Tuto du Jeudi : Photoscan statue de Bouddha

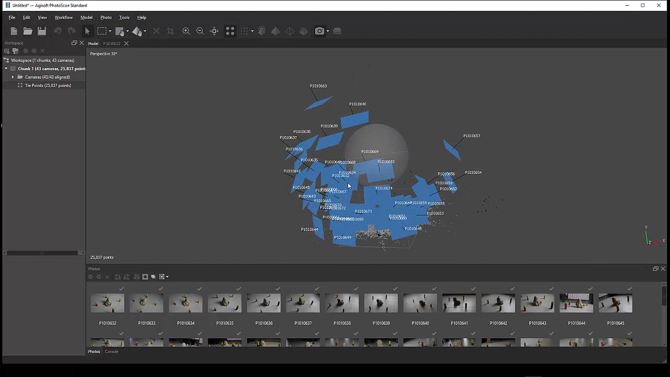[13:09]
et d'autre part donc du résultat donc des des points de
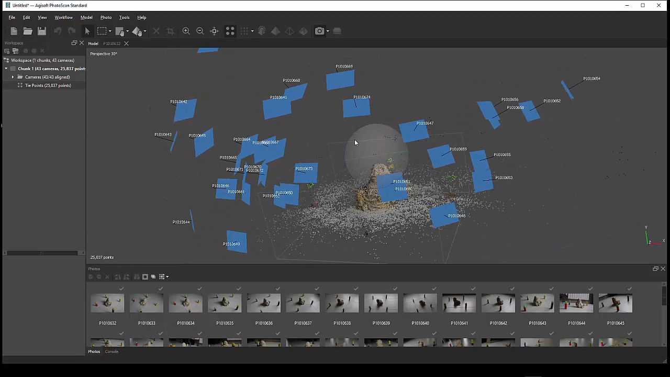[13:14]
référence de l'espace alors pour naviguer on a le bouton gauche de la souris qui permet de tourner donc autour ici de l'espace on peut utiliser donc la navigation ici sous la forme donc
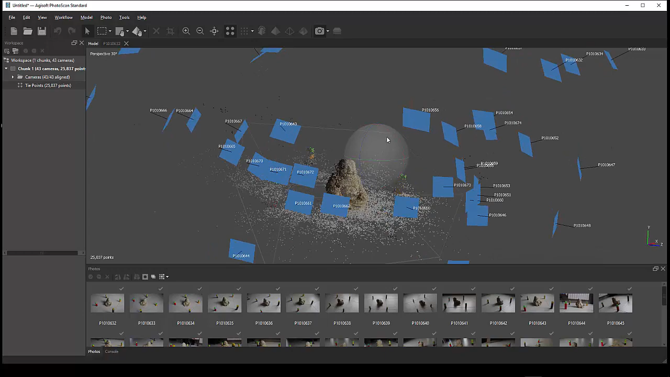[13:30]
de de la boule ici on peut donc monter ici pour venir se recentrer un peu donc sur l'objet qui nous intéresse ok
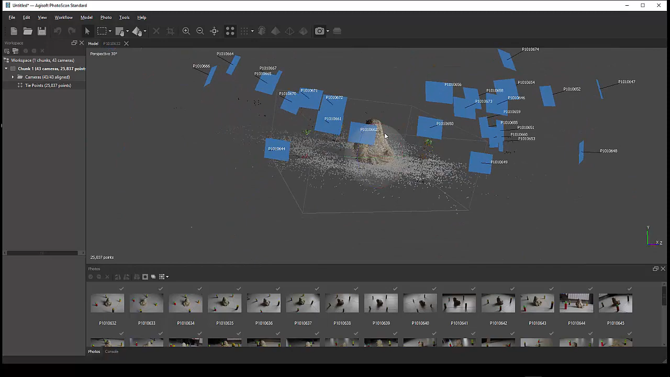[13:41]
se déplacer latéralement voilà l'idée étant de venir de centrer de la manière que on soit donc voilà c'est plus pratique avec le bouton gauche avec le bouton du milieu on se sent de droite gauche haut bas et pareil pour le bouton droit et le bouton gauche permet de tourner
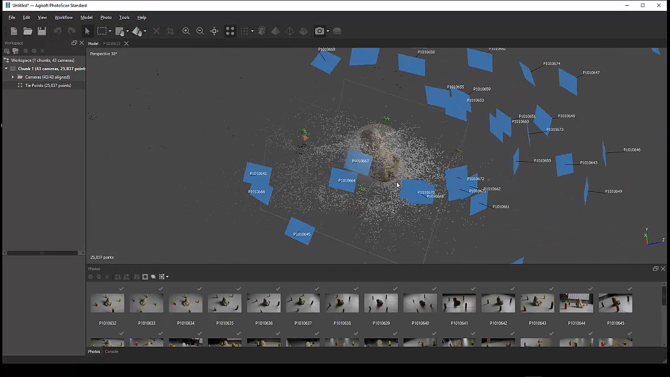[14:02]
donc on voit l'ensemble des prises de vue on voit que on les a réalisé plutôt d'un d'un côté on a
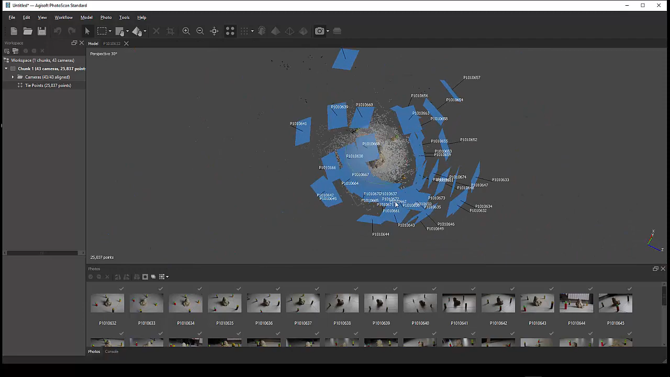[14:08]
fait un peu de de l'autre côté mais principalement du côté donc
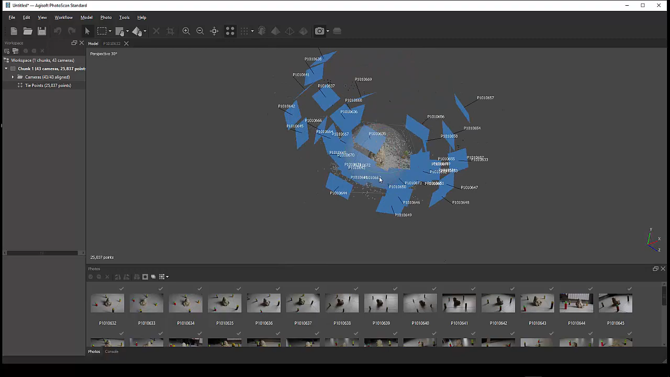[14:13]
de la face donc du bouddha ici un ce qui nous intéressait ce qui a permis d'obtenir donc un
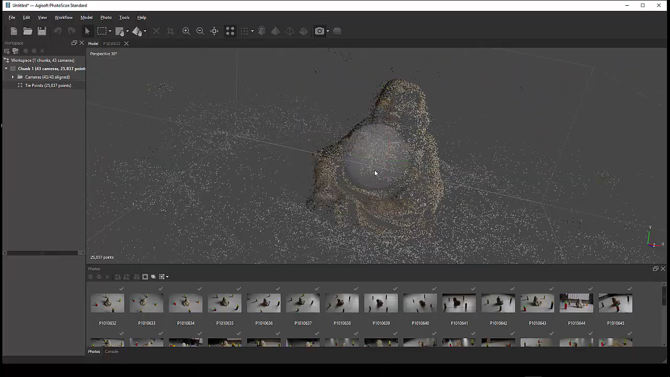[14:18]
point cloud comme on dit c'est à dire un nuage de points ici calculé
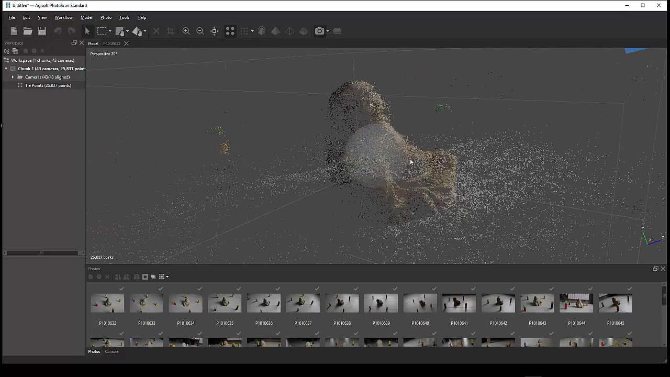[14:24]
positionné qui va permettre de servir d'information alors on peut dans les paramètres on verra qu'on peut densifier cette cette ces points là on peut aussi utiliser donc un un masque qui va permettre donc de de
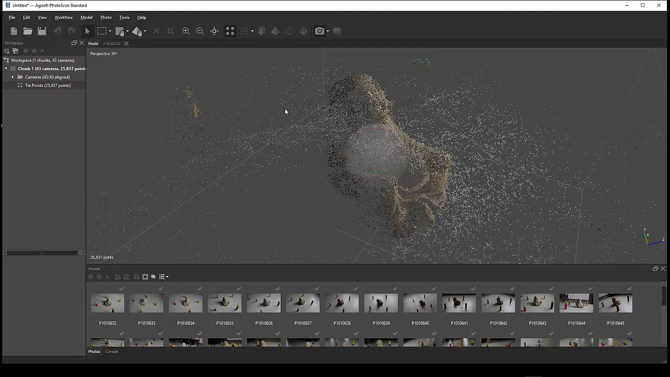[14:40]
garder que les informations qui nous intéressent à dire le bouddha donc sur les images on va créer donc un masque c'est une des possibilités aussi que l'on a et puis donc dans ce process là l'étape suivante donc workflow ici c'est on peut donc construire un build dans cloud ici ok ultra high par exemple ok
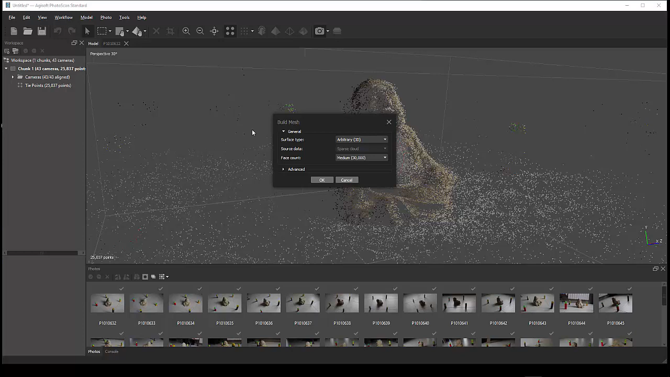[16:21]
reconstruction donc du mesh on peut le faire sans c'est mieux de transiter c'est pour ça que dans le workflow on transite par un pont de cloud d'abord donc je le fais quand même ici on verra les résultats donc à la fin ici pour voir ce que l'on obtient
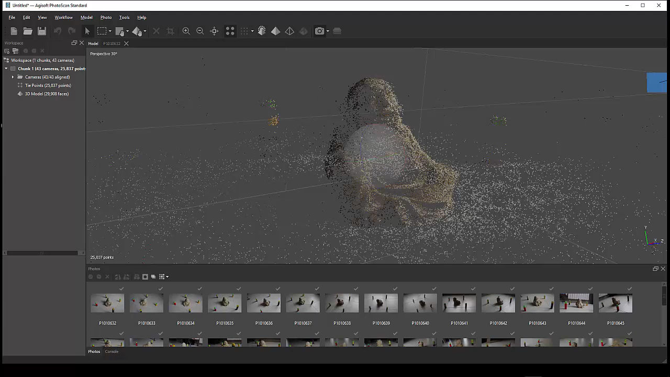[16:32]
donc après calculs qui sont relativement longs le dense cloud peut avec selon le nombre de points ici je suis en mode high quality et pas ultra high quality
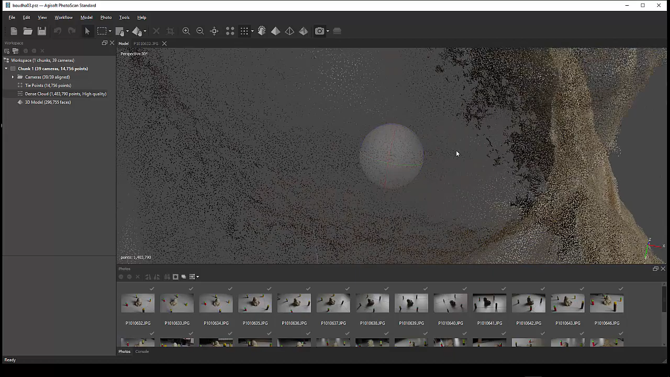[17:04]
donc générés ça rien à voir donc avec la densité donc des premiers points t point que l'on avait donc au départ donc voilà ici ensuite donc on a le dense
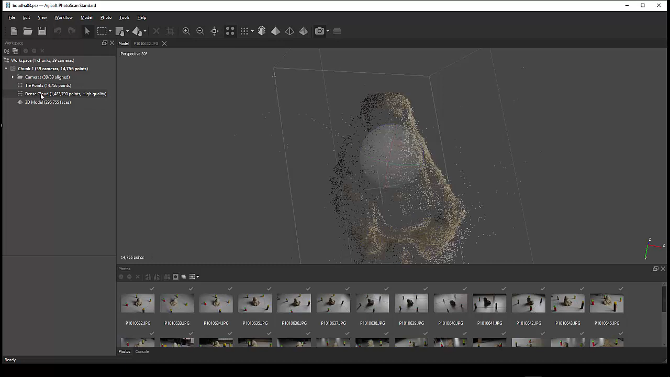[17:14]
cloud qui permet donc de venir récupérer toute l'information de l'élément